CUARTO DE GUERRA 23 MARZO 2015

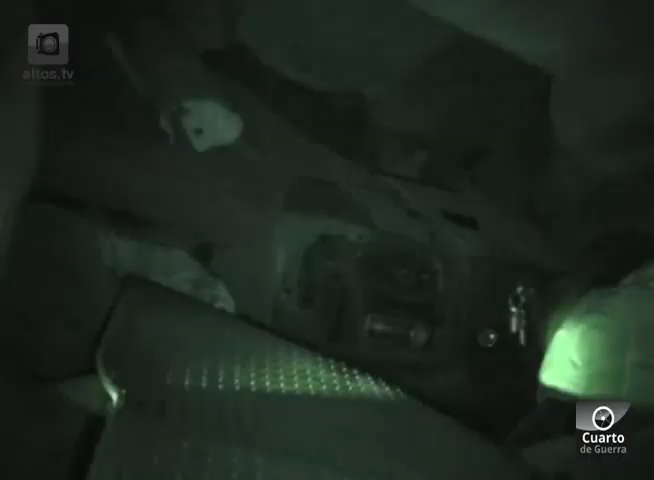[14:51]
El vehículo se estima se impactó contra el muro de contención para después salir proyectado hacia un costado de la carretera. El accidente se presentó cerca de las 8:30 de la noche.